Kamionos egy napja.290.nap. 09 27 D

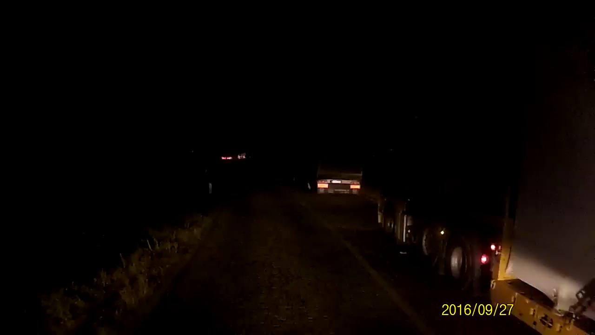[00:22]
Fél négy van, sok látnivaló nem lesz. Majd jövök, amikor bevilágosodik. Visszatérünk ide az A7-re. Szeretek ilyenkor menni. Nincs dugó.
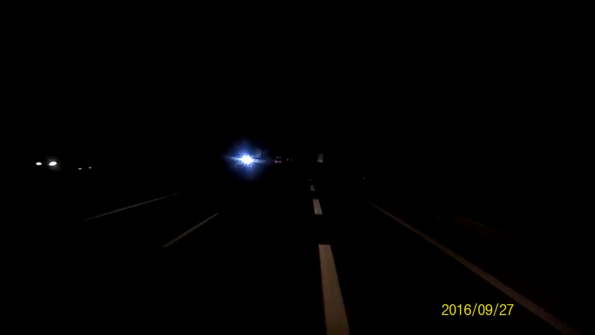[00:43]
Kevés az autó. Lehet haladni. Na megyek aztán majd, ha valami lesz, akkor jövök. Na elérkeztünk ide a 7-es 44-eshez. És mi a 44-es felé folytatjuk tovább az utunkat.
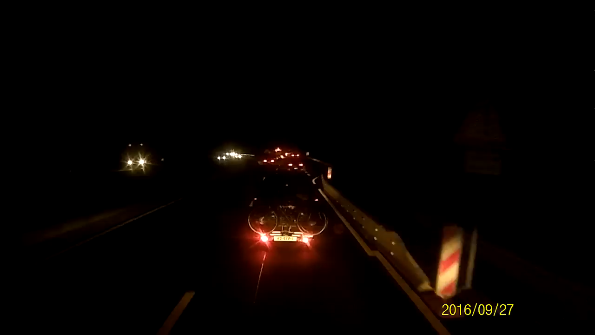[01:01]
Elmondom a kedvenc üzeneteimet addig, hát most úgyis ráérünk, hogy újra tervezés.
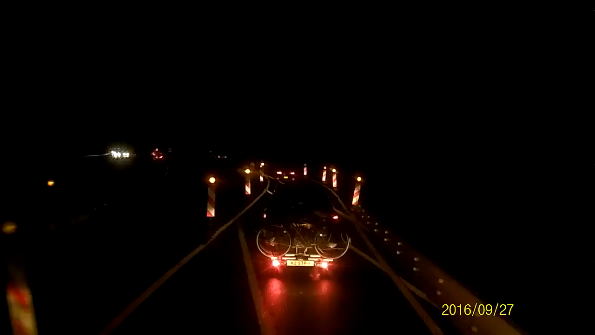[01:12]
Ez olyan jó pofa. Egyrészt ugye simán félreérthető, tudom, nem nagy vicc, de én nekem mindig ez ugrik be a gimnáziumból, újra tervezés, mert hát végülis újra én sumarokra terveztem a tínédzser éveim alatt főként. Hát végül is igen, végig gondoltam, hogy ez hogy érthető fél. Csak azért minden. Hogy de más... Mivel sok látnivaló nincsen, 5 óra 20 van egyébként. Csavarodunk rá 44-esre, amin aztán megteszünk 42 kilométert.
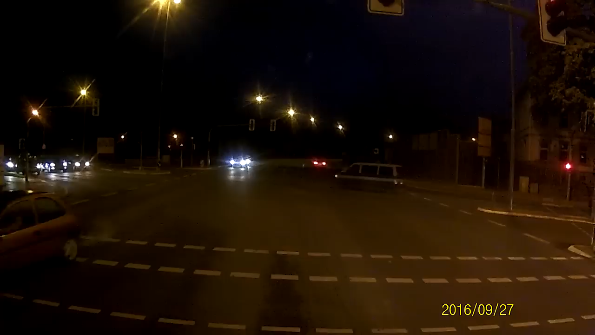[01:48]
Időközben megérkeztünk ide Töksterbe, ide hozzuk az első rakatot. 6 óra 42 van, és 1 kilométerre vagyunk az első lerakótól.
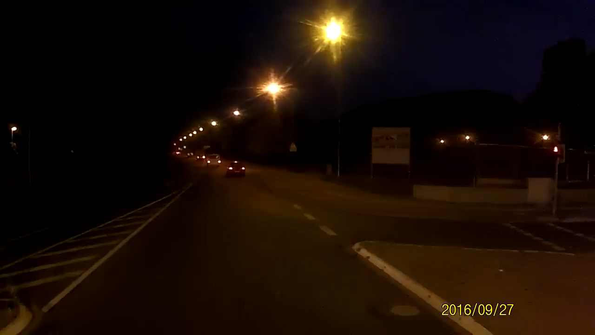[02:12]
Még nagyon korán van, még ugye sötét van,
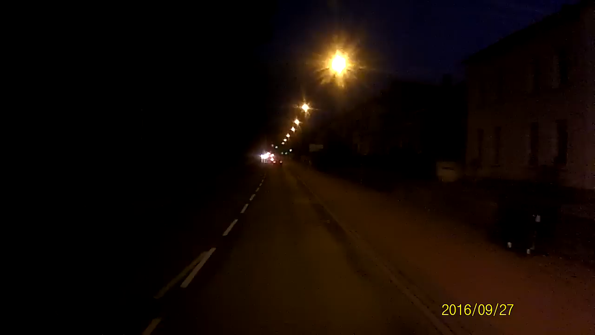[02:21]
3-4 pedig, én nem tudom, azt hittem már azért világosabb lesz. Megyünk 1,3 km-t és már meg is érkeztünk. Mondjál neked a bácsi egy új útvonalat, szépet, fényeset, széleset, jó, hogy rajta tudj maradni. De aztán nem elszúrni, ám!